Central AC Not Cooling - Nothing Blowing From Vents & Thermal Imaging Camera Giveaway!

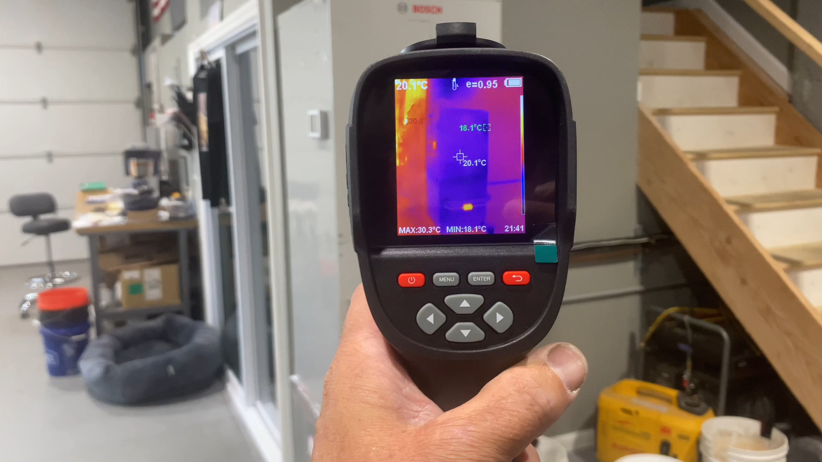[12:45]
On screen: spot 20.1°C, max 30.3°C, min 18.1°C
you can see you can see the temperature of our filter dryer or that could be the reflection off the lights 28
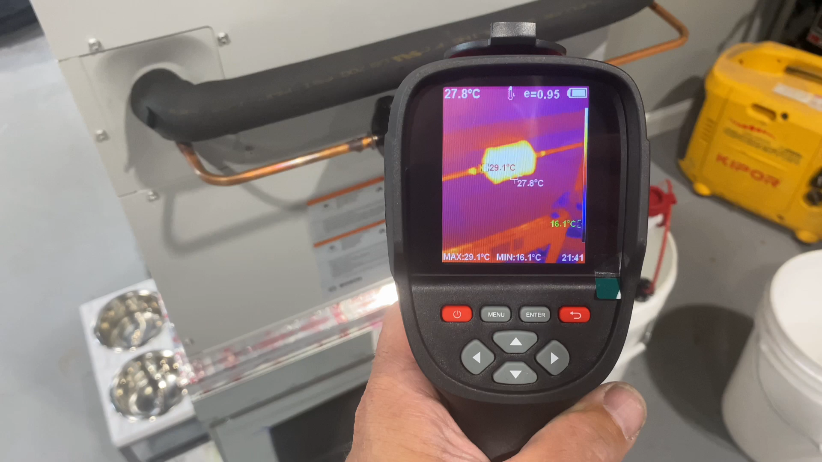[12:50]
On screen: spot 27.8°C, max 29.1°C, min 16.1°C
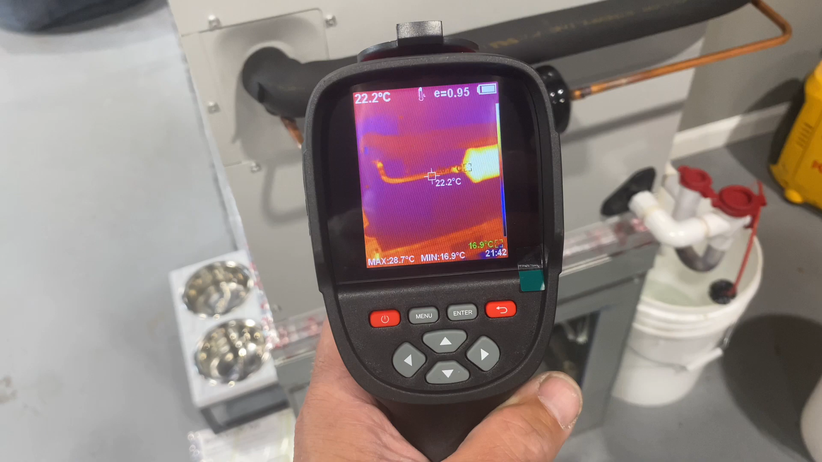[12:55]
On screen: spot 22.2°C, max 28.7°C, min 16.9°C
wow yeah our filter dryer is noticeably warmer in temperature
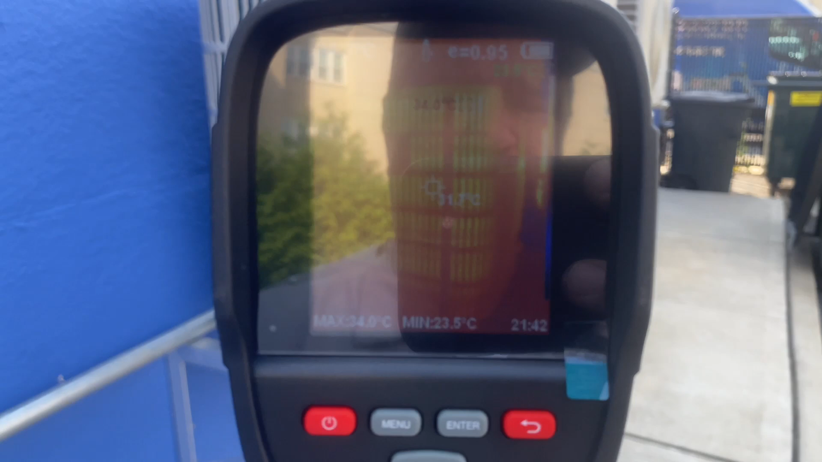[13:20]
On screen: max 34.6°C, min 23.5°C
uh it's kind of hard to see with this the reflection here
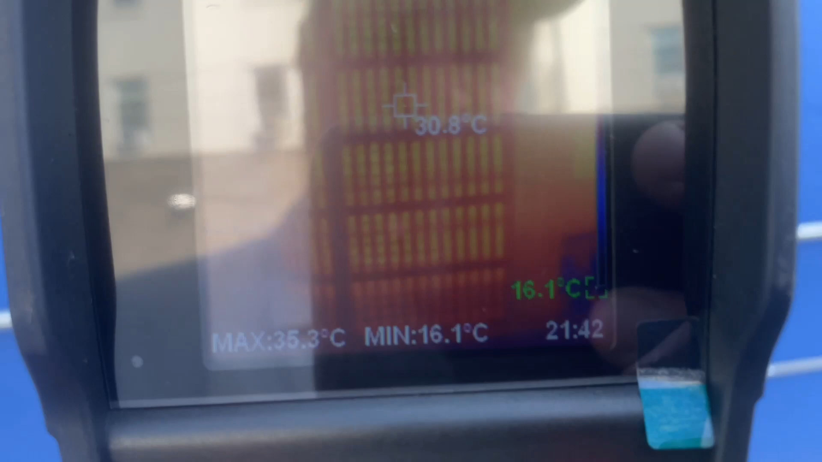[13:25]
On screen: spot 30.8°C, max 35.3°C, min 16.1°C
we're sorry guys we have a real reflection
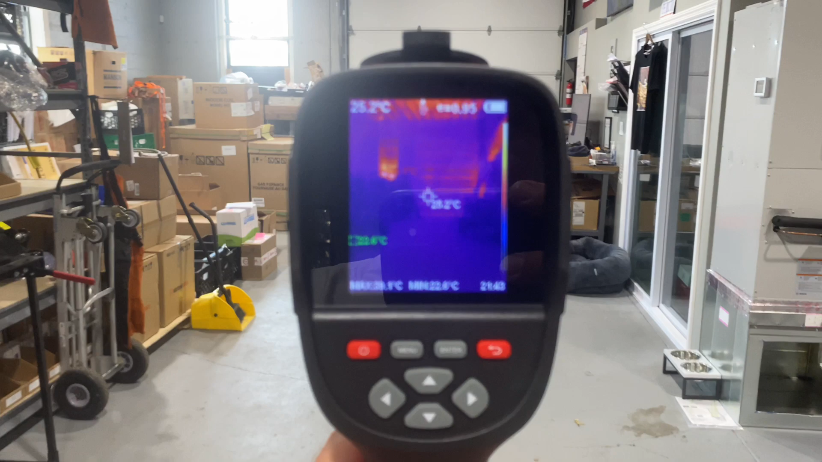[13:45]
On screen: spot 25.2°C
let's look at our our door
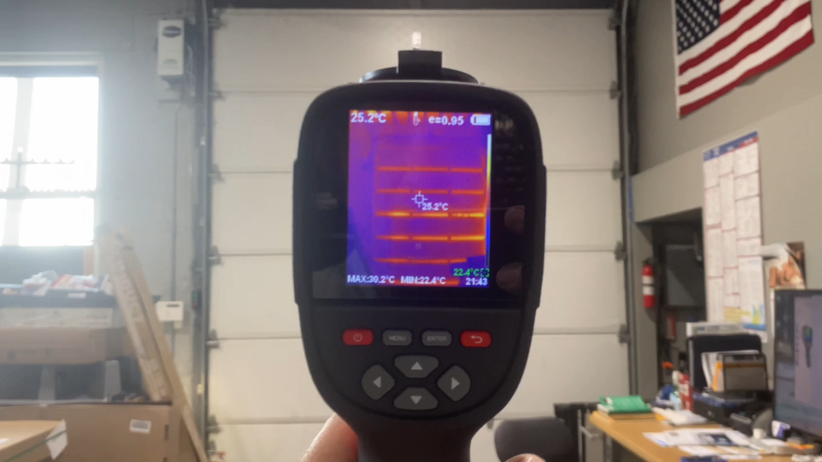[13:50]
On screen: spot 25.2°C, max 30.2°C, min 22.4°C
you can see we have a
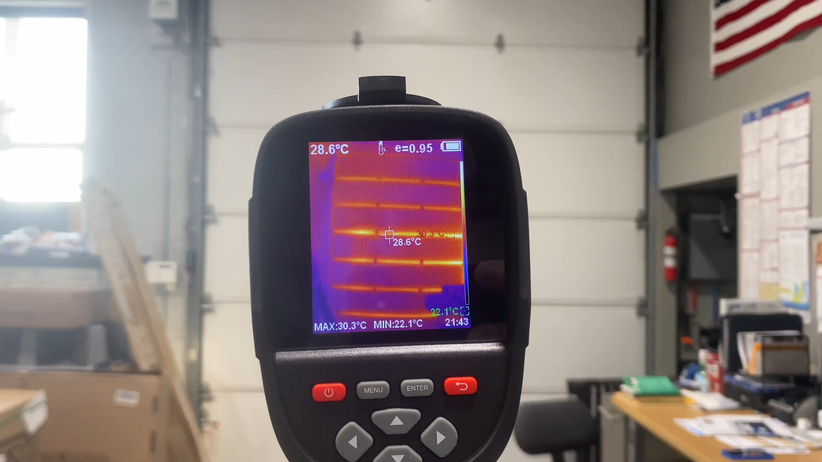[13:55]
On screen: spot 28.6°C, max 30.3°C, min 22.1°C
fairly well insulated door our roof
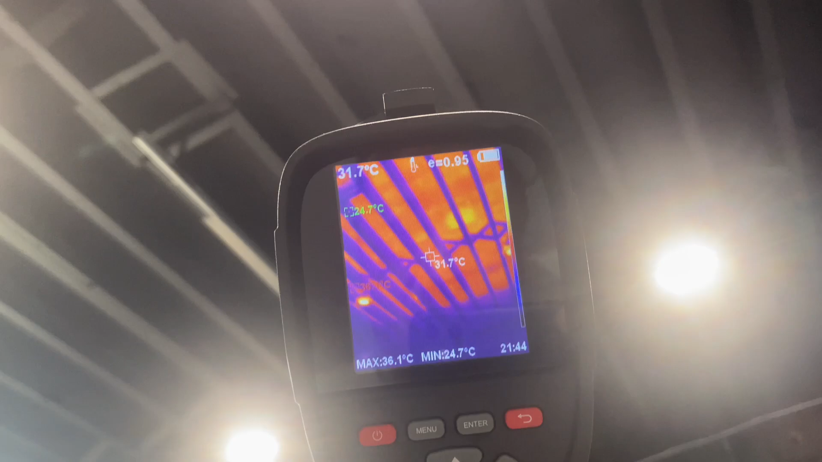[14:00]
On screen: spot 31.7°C, max 36.1°C, min 24.7°C
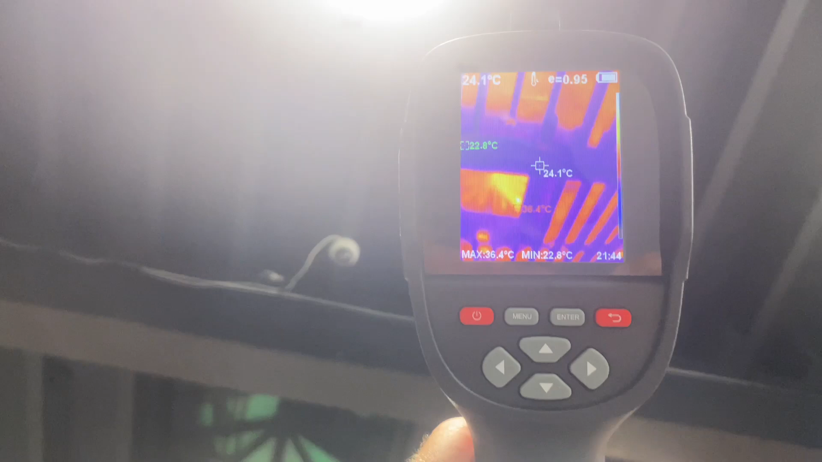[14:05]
On screen: spot 24.1°C, max 36.4°C, min 22.8°C
roof temperature looks appears to be 30 degrees celsius
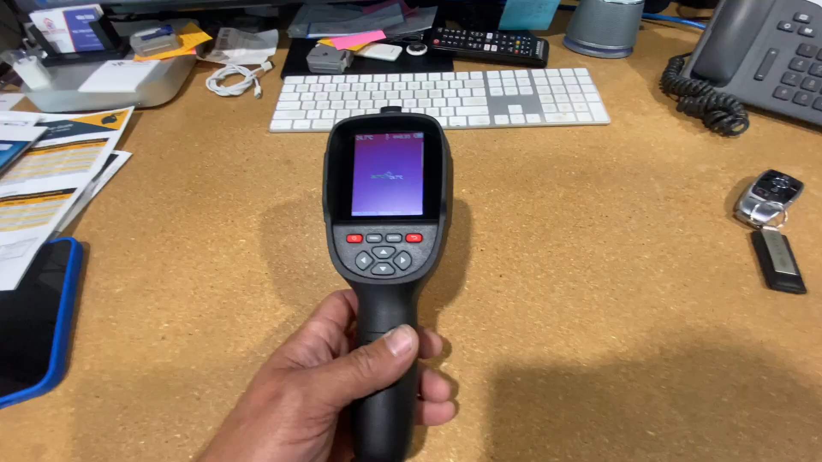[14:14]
not too shabby so uh real quickly let's talk about the kti w01 that kai wheats was
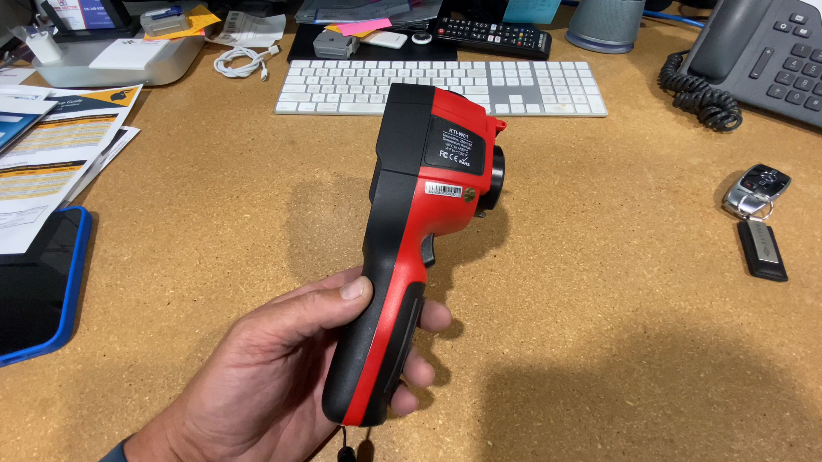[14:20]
kind enough to send to us and uh one of the two is going to be given away
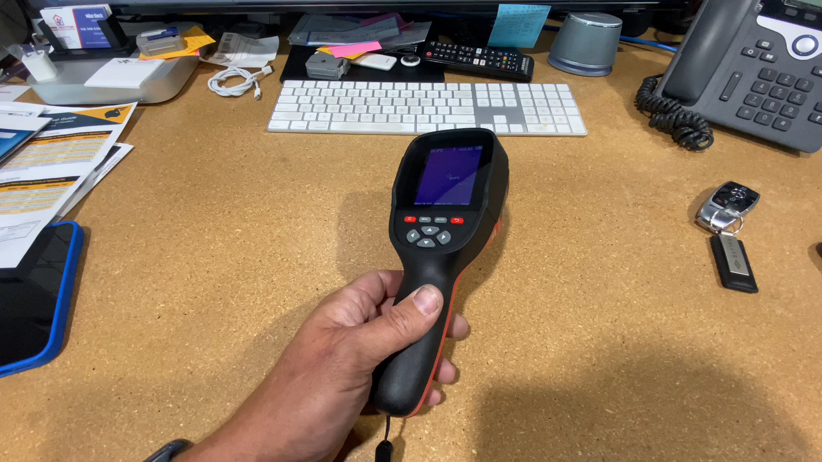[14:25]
uh so this thermal imaging imager this thermal imaging camera has a high resolution ultra high resolution of 256 by 192 with a thermal sensitivity of plus a